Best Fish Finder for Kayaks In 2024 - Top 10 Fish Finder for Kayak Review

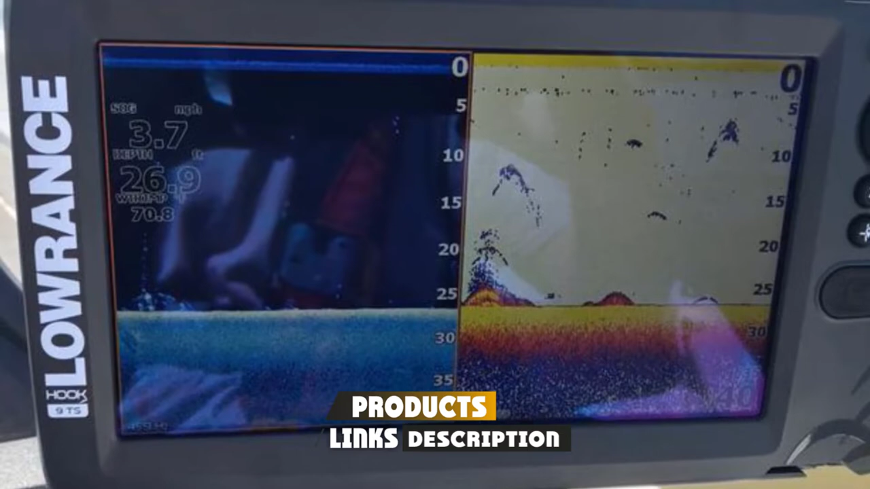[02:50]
On screen: depth 26.9 ft, speed 3.7 mph
Whether you are a beginner or an experienced angler, this model is the best for a small fishing boat.
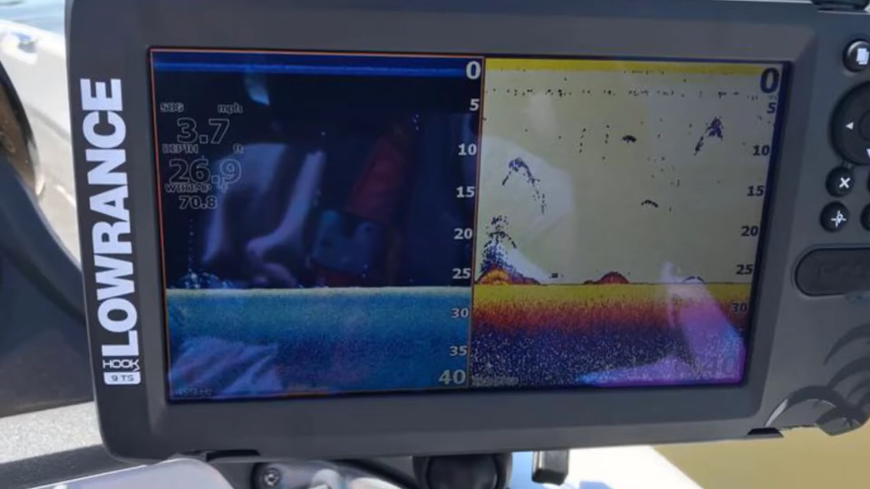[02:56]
On screen: depth 26.9 ft
The best thing about the Lawrence Mark IV Combo Base is that it is easy and convenient to operate.
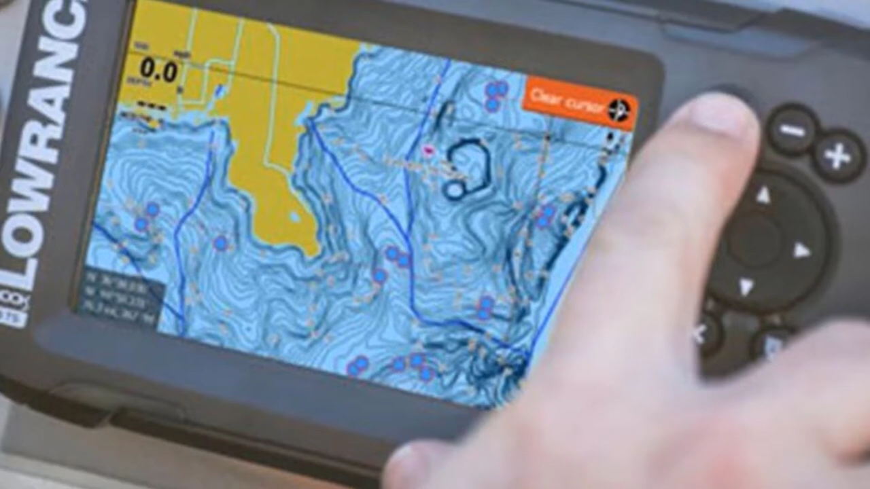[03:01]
It is lightweight and compact, so it will fit in your hand easily and help you navigate around the water to find fish. The LCD screen is large and easy to use.
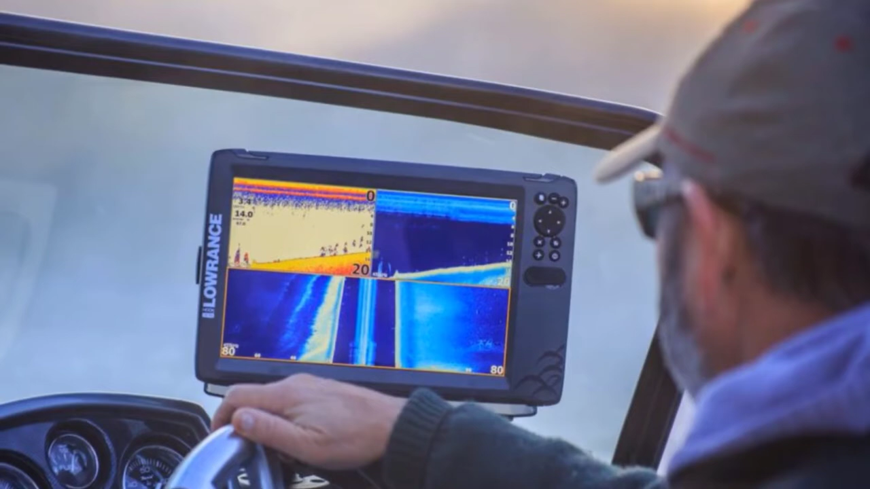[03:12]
You can go through the various options and select them easily. The screen is grayscale. Some people might not appreciate that, but it helps to reduce the glare that is due to a bright screen.
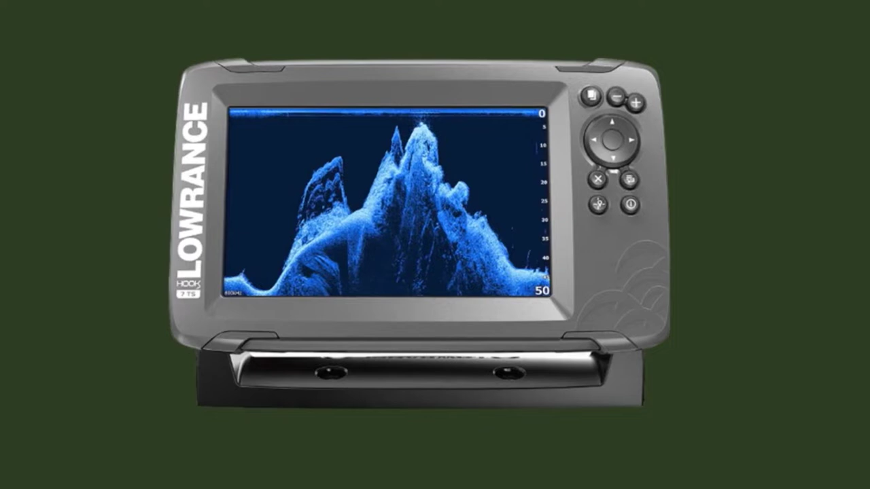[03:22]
Also, the gray screen, easy to see in bright sunlight. It also features an inbuilt GPS that will help you to mark your favorite spots and plug your routes.
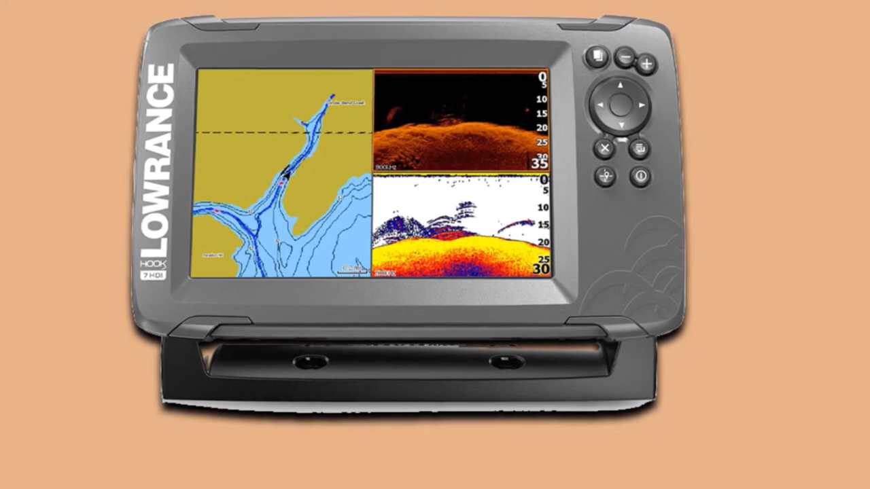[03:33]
The navigation system provides accurate and up-to-date information. In the past, people used to get lost while fishing. This fish finder will not only find your fish, but it will also help you find your way back.
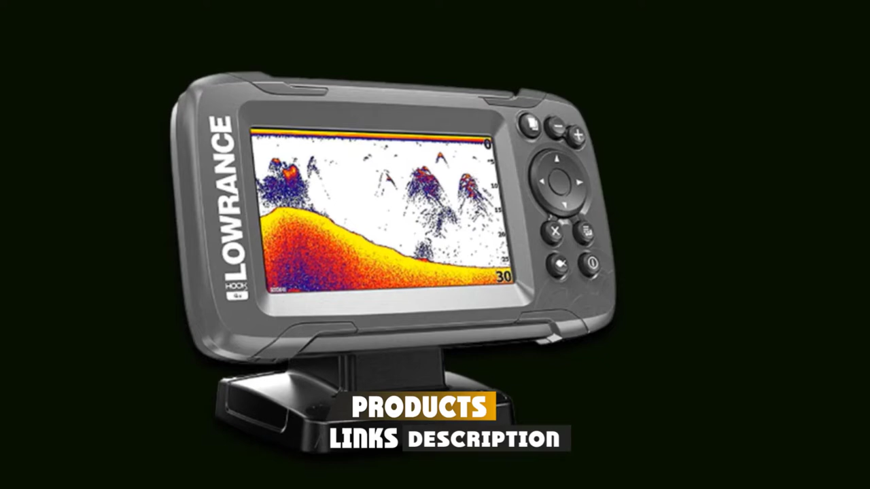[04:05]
It is ideal for small fishing boats or kayaks. Because of its auto-tuning sonar and menus, it is easier to use than others. The settings are easily configurable.
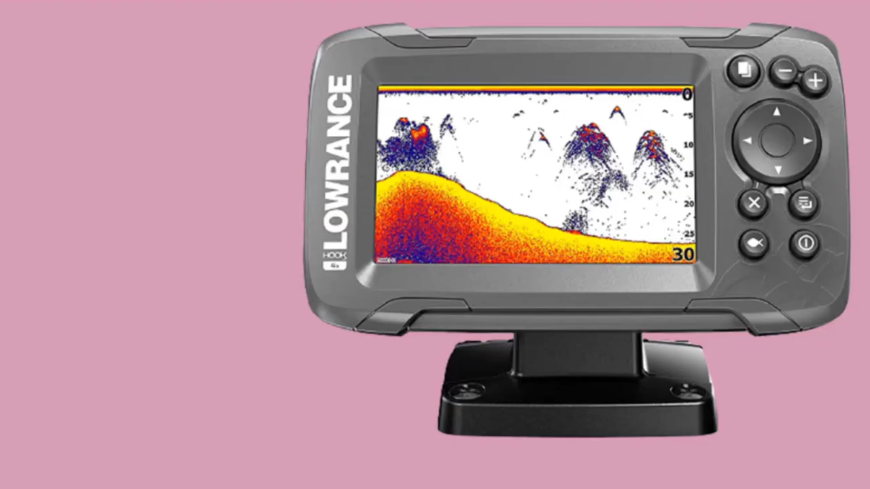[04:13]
It has some automatic settings that will adapt to any situation. So, if you don't understand what settings to use, you can leave it to hook forks.
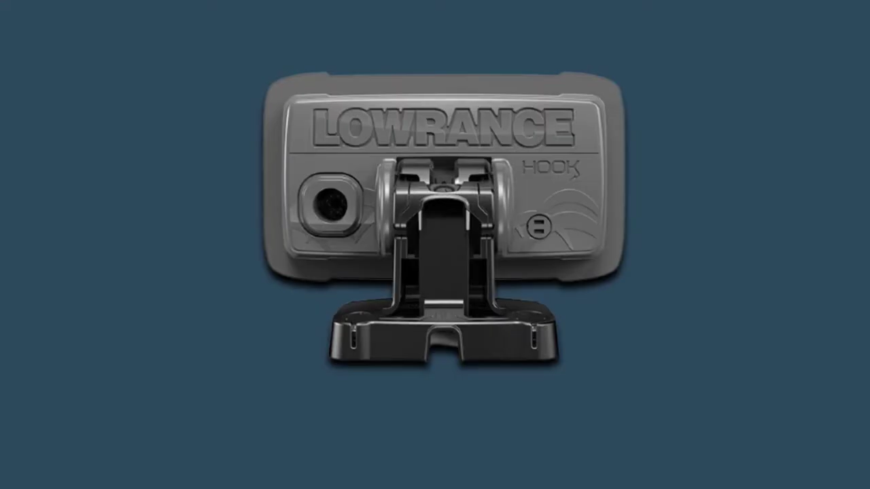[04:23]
It is also easy to set up. Lawrence hook forks also offers good sharp sonar and gives you excellent coverage, approximately double than other fish finders.
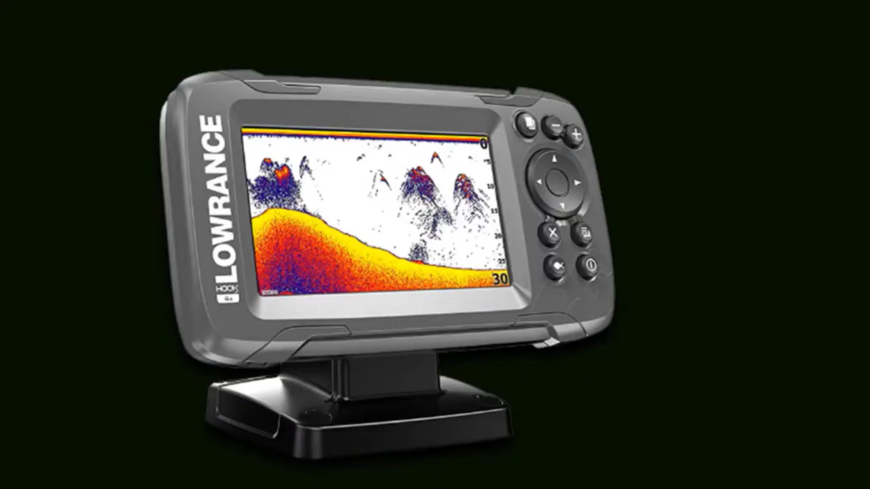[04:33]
It also comes with a fish finder and GPS. This will let you mark and navigate your favorite fishing spots. It features a transducer that gives you two-dimensional views. The number 6 position is dominated by Raymarine Dragonfly 7 Pro.
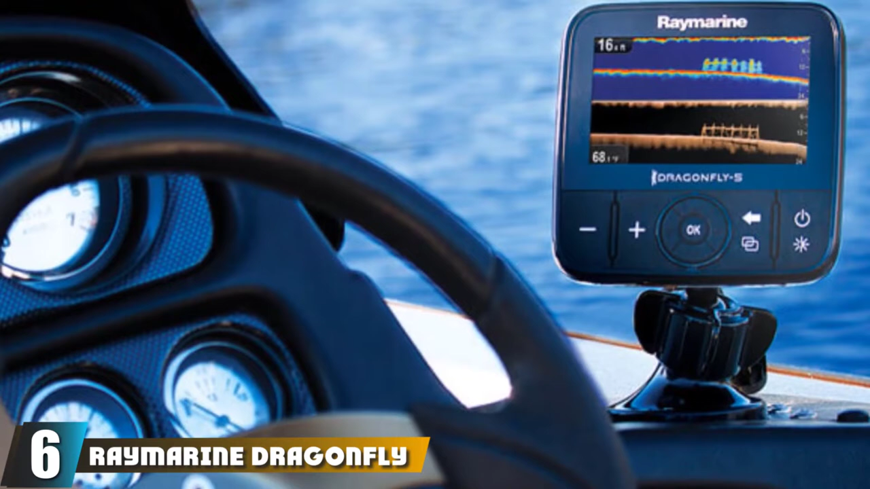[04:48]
Next on our list is the Raymarine Dragonfly 7 Pro. We have gone through many customers' reviews on Amazon.
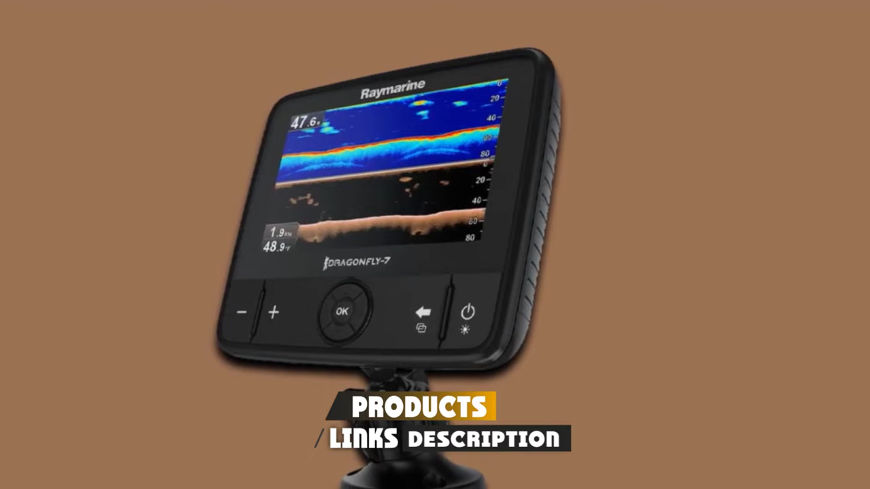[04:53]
Most of them have given this fish finder as an excellent rating. It has several notable features that make it one of the best fish finders in the market. So, let's talk about each of the features one by one. If you are a beginner in kayak fishing, Raymarine Dragonfly 7 Pro will prove to be a good choice for you. Even if you are an angler race, this fish finder will help to take your skills to the next level. Investing your money in it is like getting good luck with catching fish. It comes with a built-in GPS circuit.
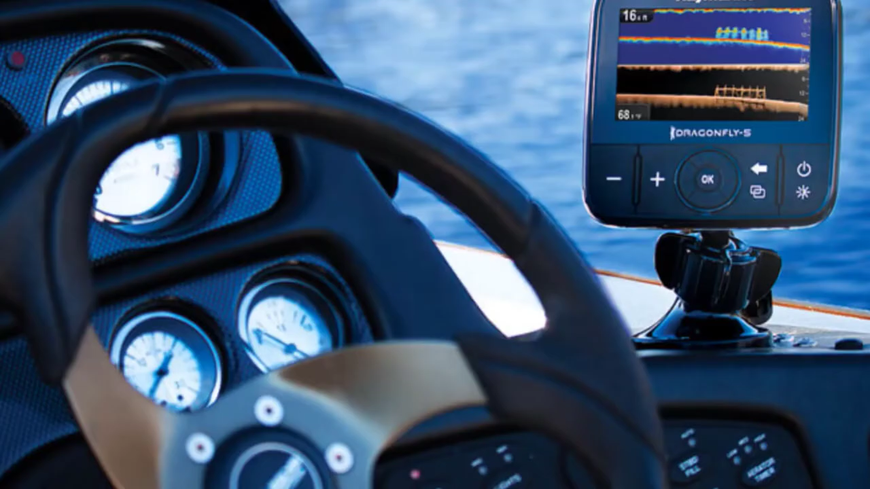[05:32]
So, you can easily utilize location services. If you want, you can mark your favorite fishing spots and come back to them later. The inclusion of an accurate GPS also helps you in sharing the precise location with other fish finders. Apart from that, this fish finder includes SHERP Technology 2.
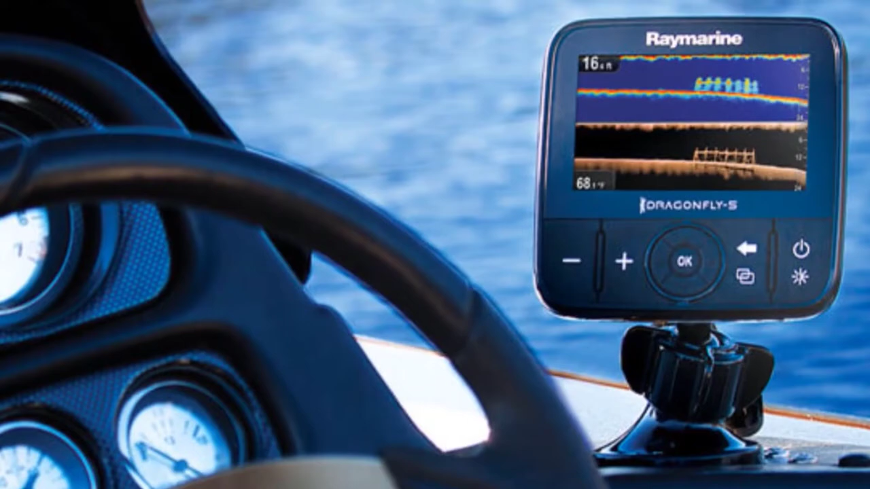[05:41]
It is manufactured to give high-quality images that will make you a better fisher.
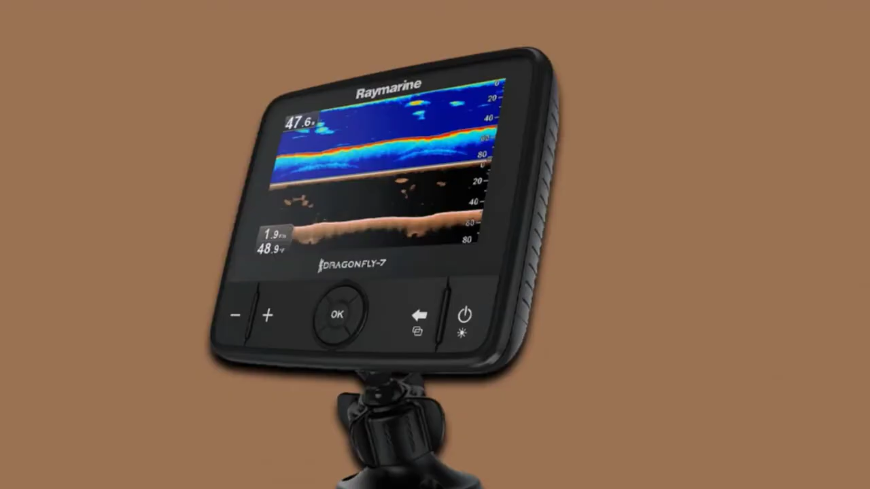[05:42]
The company has also included a temperature sensor in the transducer. This will help you keep an eye on the fish's movements. The display is colored so you can easily view it in sunlight.
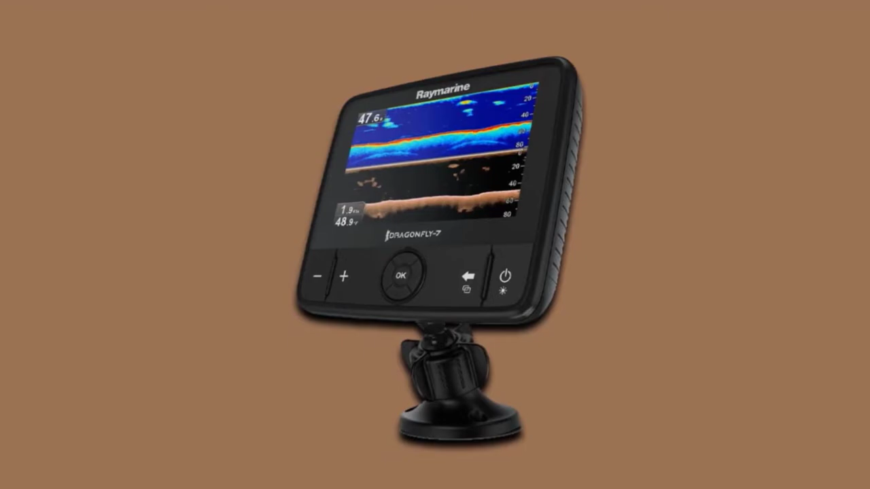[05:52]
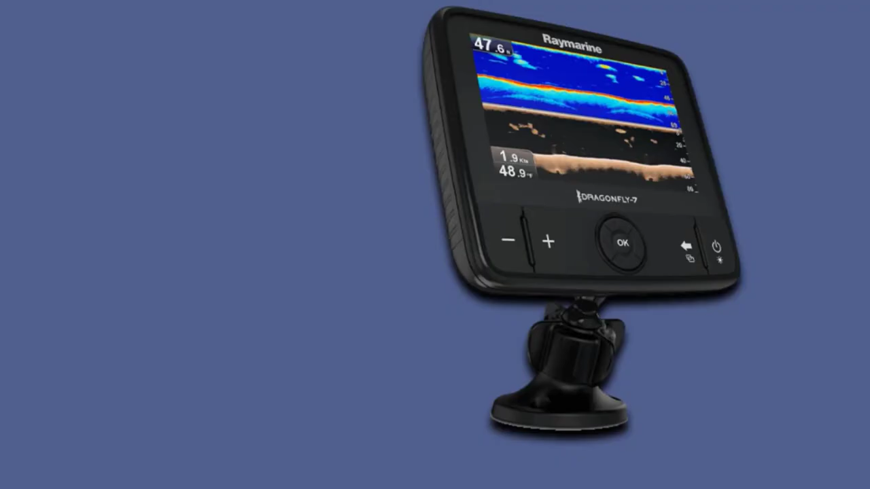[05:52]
Also, the interface is simple and easy for beginners to use. It also features Wi-Fi connectivity so that you can share the images on your smartphone.
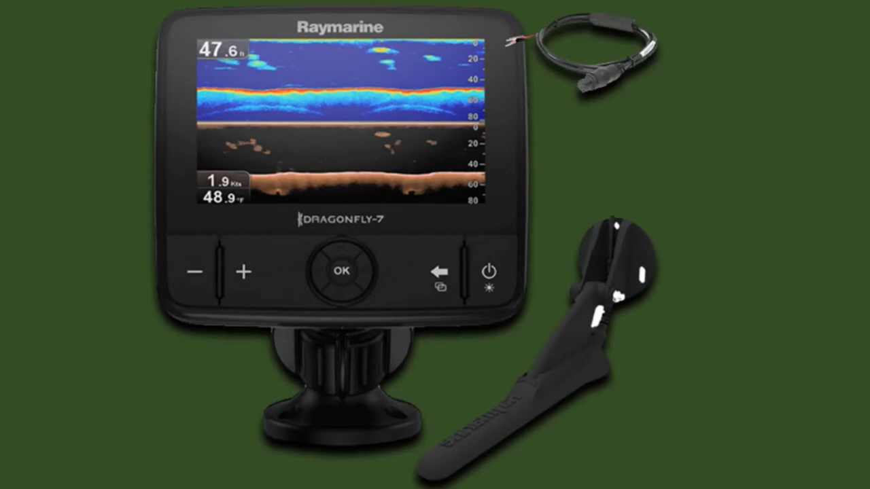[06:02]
On screen: speed 1.9 kn
Another notable feature of Dragonfly Pro 7 is that it comes with a microSD card slot.